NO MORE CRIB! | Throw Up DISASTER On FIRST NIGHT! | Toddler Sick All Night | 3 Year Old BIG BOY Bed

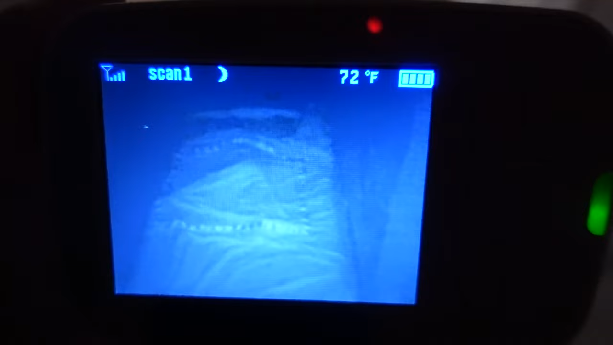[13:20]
He is sleeping fine, which I knew that he would be. And then...
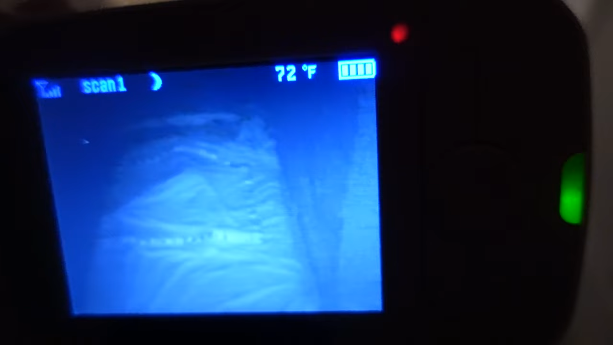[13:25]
Trig is also passed out already.